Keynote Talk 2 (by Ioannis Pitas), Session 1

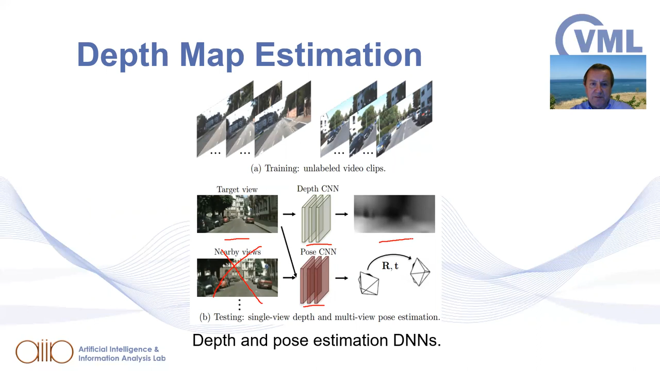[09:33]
this part of the network, just feed the depth DNN with the target view, and we get an estimate of the depth map. If we use just the simple photometric laws, then we can have several problems.
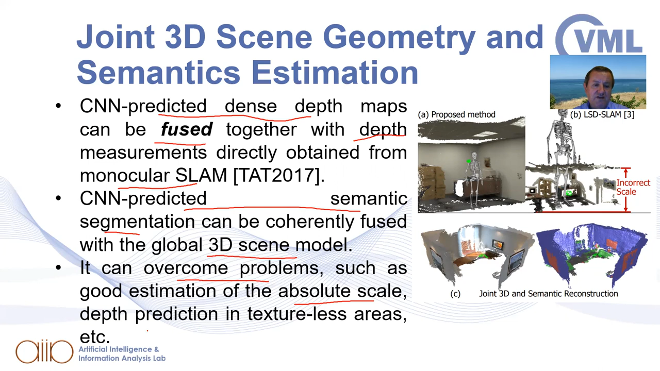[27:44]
Typically, good scale estimation is an issue in 3D geometry estimation. And also we can have better depth prediction in cases where we have areas that have no visual texture. Well, now we're done. We have estimated the 3D information, 3D geometry of our world.